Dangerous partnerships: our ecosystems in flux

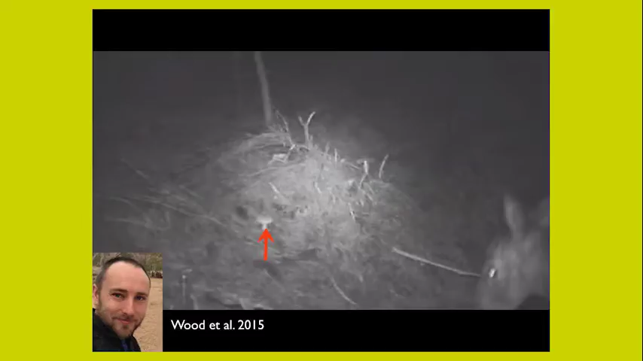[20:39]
It's a little hard to see, but there's a mushroom right there.
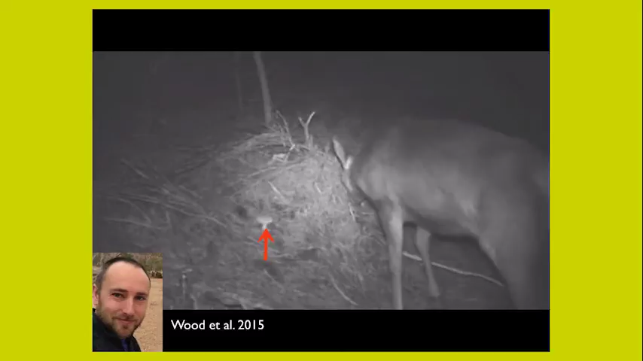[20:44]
And the suspect enters the scene. And there he goes. Quite deliberately seeking out the mushroom.
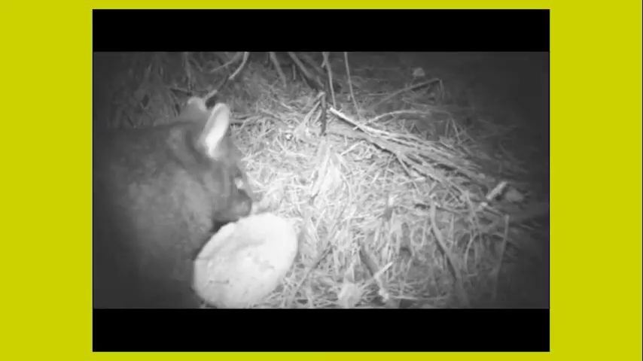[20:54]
And again, suspect number two. Again, very deliberately eating the spore part of the surface, right?